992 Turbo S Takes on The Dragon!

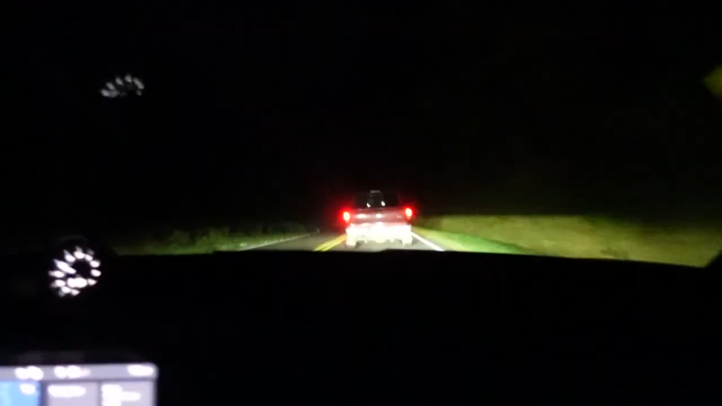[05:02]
Common occurrence here in the mountain. I'm about to experience my first roads with a Turbo S. We got a Ranger Danger in front of us, absolutely using every square inch of road. It's kind of sick because you'll see locals and they'll see like a fast car behind them, be like, I know these roads.
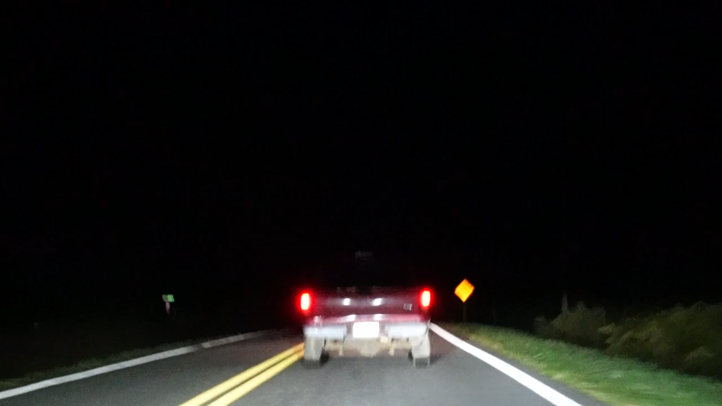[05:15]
I'm gonna rip, lose this motherfucker.